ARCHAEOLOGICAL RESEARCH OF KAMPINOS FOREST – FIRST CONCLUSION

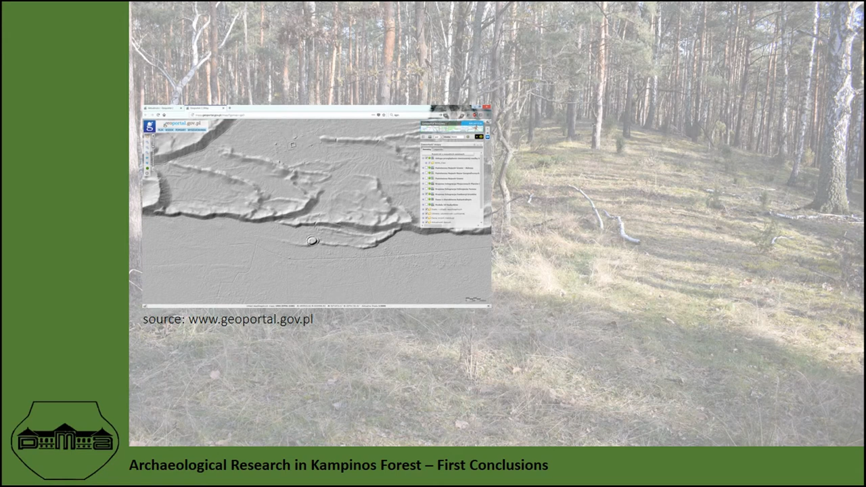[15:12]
In our case, we have comfort of using two open access visualizations. The first is ISOC and another one is visualization made for Campinas Wetland Project.
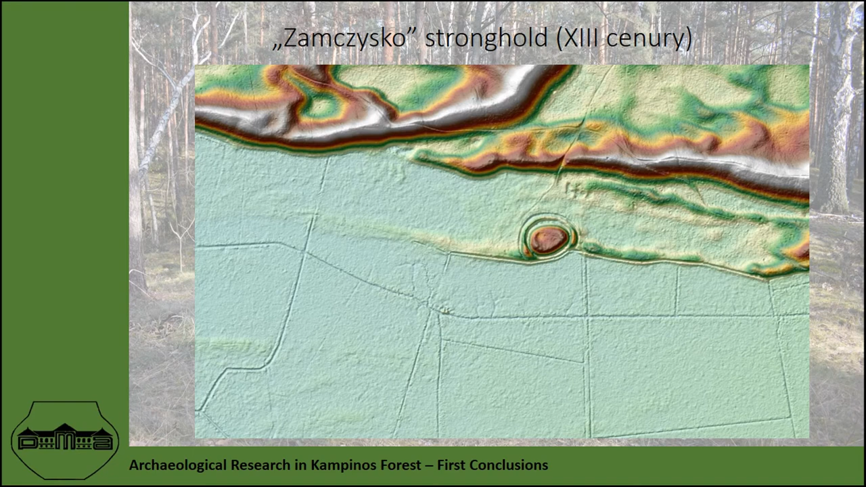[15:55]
or Zamczysko's stronghold from 13th century. A number, also a number of mounts have been distinguished.